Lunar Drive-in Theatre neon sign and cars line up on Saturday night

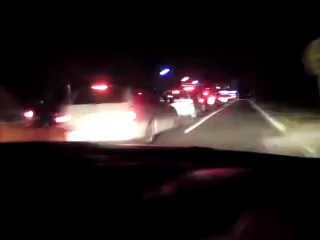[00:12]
Coming down towards the ticket box as the people come in to see their movies.